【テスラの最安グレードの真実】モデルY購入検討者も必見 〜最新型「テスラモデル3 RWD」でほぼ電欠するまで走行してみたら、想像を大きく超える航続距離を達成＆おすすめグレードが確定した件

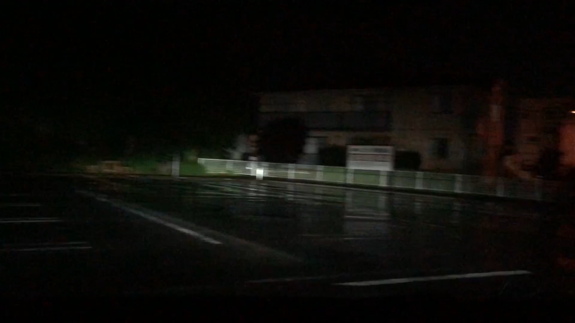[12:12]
はいようやくですね高速距離テストがなんとかね終了しましたはい5点場スーパーチャージャーにねはい戻ってくることができました